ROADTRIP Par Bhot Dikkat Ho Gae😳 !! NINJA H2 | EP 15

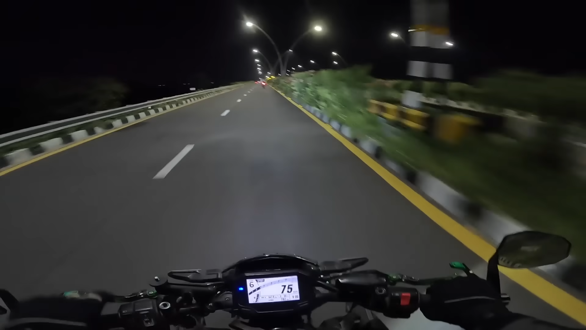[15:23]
पहली बार होगा मेरी लाइफ में कि मैं इस वाले रूट से आके भाई आगरा उतर रहा हूँ। एंड जी वी आर इन आगरा भाई साहब।
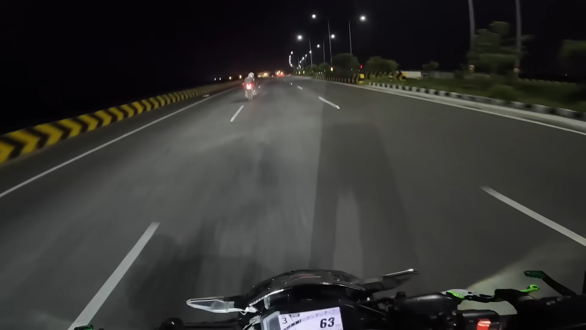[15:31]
सही जा रहे हैं गलत जा रहे हैं पता नहीं, क्योंकि मैप जट भाई के हाथ में है और रोड काफ़ी ज़्यादा अच्छा है, और जो हमारा स्टे है वो भी भैया बिल्कुल रोड पे ही है, कुछ मिनटों में भाई वो भी आ जाएगा। एंड यस, आज आगरा में स्टे करने वाले हैं हम लोग।